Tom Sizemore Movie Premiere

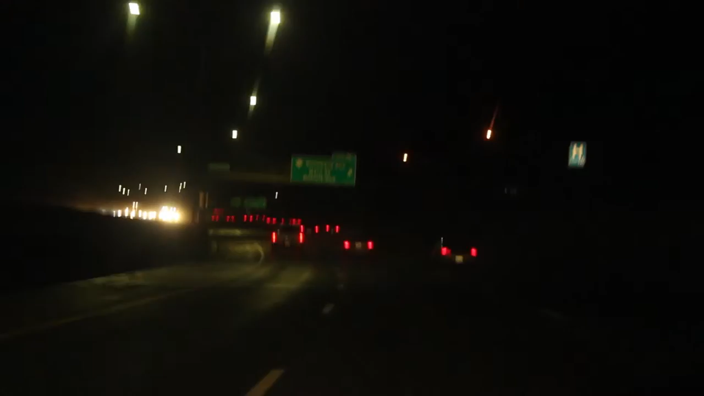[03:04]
Raining out here, people driving on, they ain't got no damn sense.